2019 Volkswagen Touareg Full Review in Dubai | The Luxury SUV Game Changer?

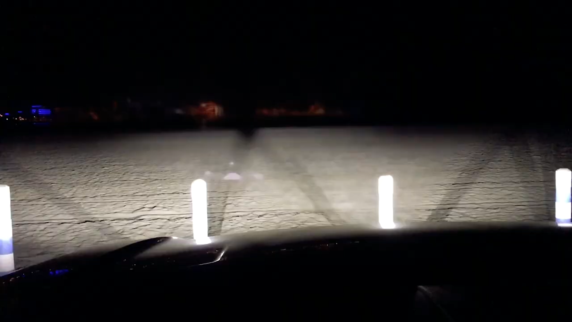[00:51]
Beautiful illumination at night and the beauty with these lights is actually it's called